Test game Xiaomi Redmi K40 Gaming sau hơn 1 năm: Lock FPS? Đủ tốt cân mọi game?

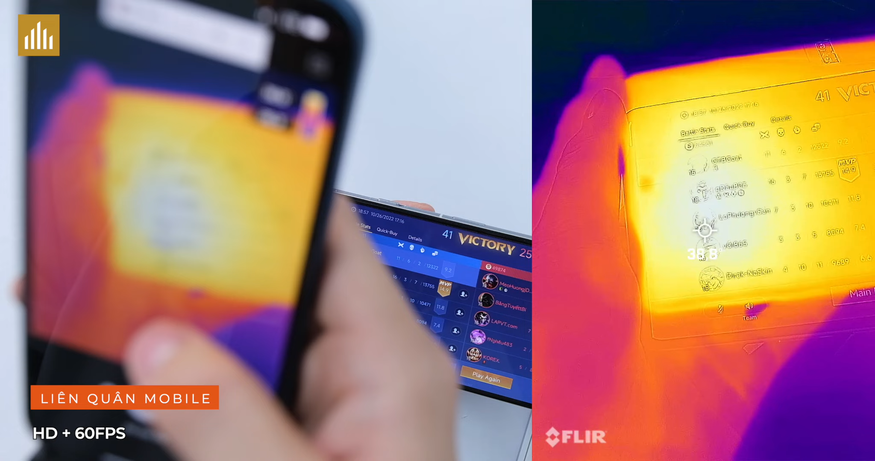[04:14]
Nhiệt độ mặt trước 38,8 độ C, gần 39 độ rồi.
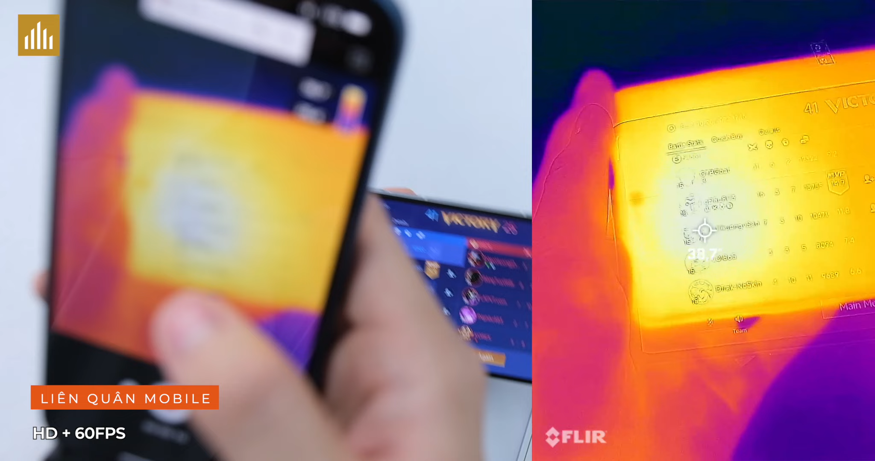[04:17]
Nhiệt độ mặt sau 39 độ.
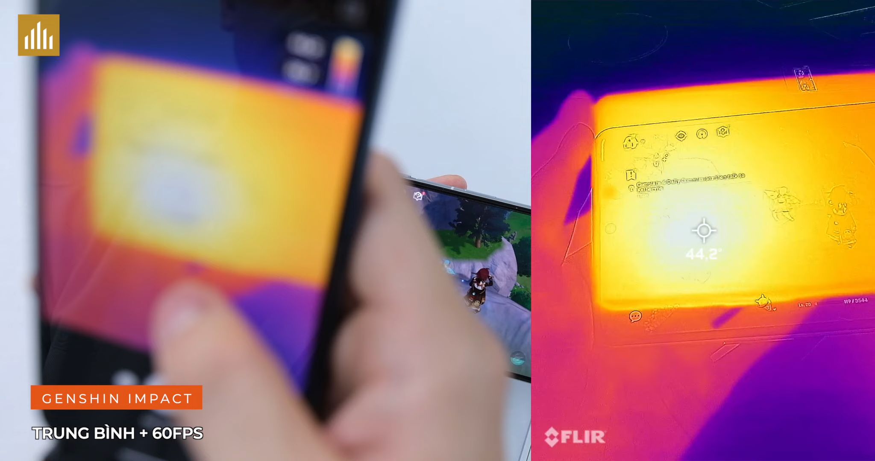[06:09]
Nhiệt độ mặt trước 44,3 độ C, nhiệt độ mặt sau 44 độ.